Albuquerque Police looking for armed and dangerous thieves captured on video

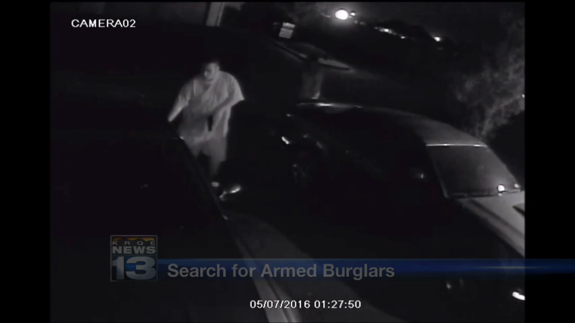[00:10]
THIS VIDEO WAS TAKEN OUTSIDE A HOME IN THE 10-THOUSAND BLOCK OF INDIAN SCHOOL ROAD. YOU CAN SEE THE TWO SUSPECTS WALKING UP TO A CAR PARKED IN FRONT OF A HOUSE. YOU CAN THEN ALSO SEE A GUN IN ONE OF THEIR HANDS. THAT GUY'S LEFT HAND RIGHT THERE. HE HOLDS THE GUN AS HE OPENS THE DRIVER'S SIDE DOOR AND STARTS LOOKING INSIDE. THE OTHER SUSPECT THEN SERVES AS A LOOKOUT.
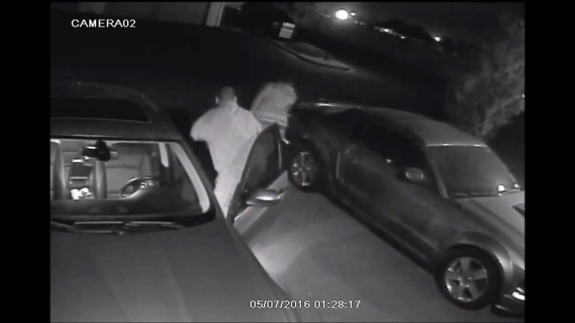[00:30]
THEN SOMETHING STARTLES THEM AND THEY RUN OFF. POLICE SUSPECT A THIRD SUSPECT WAS WAITING IN THE GETAWAY CAR WITH THE HEADLIGHTS ON THERE.